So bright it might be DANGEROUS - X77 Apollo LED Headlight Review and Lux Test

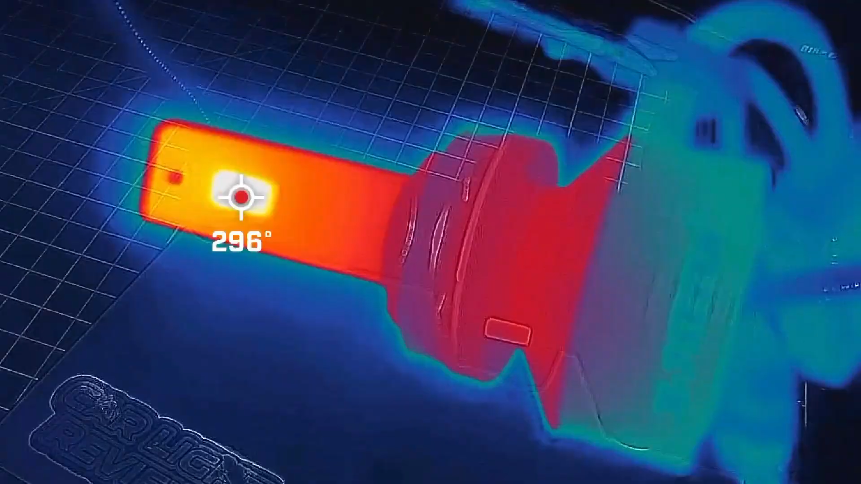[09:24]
296 degrees Fahrenheit or 147 degrees Celsius for the main unit
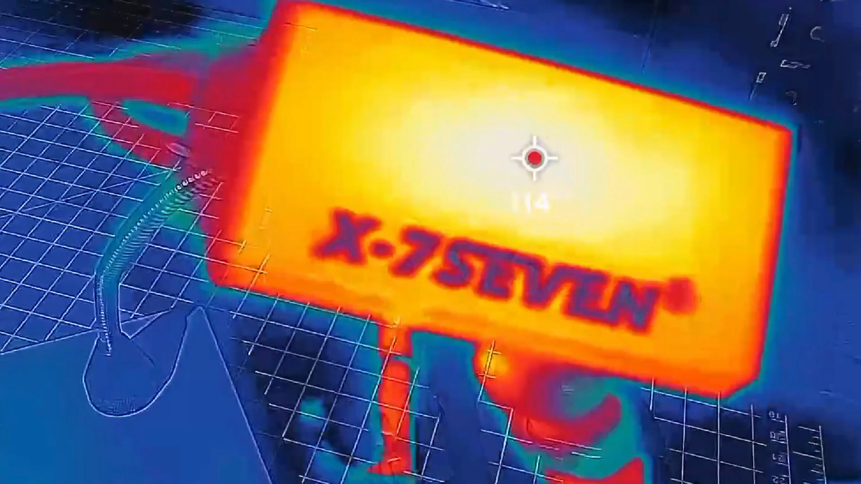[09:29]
and 115 degrees Fahrenheit or 46 Celsius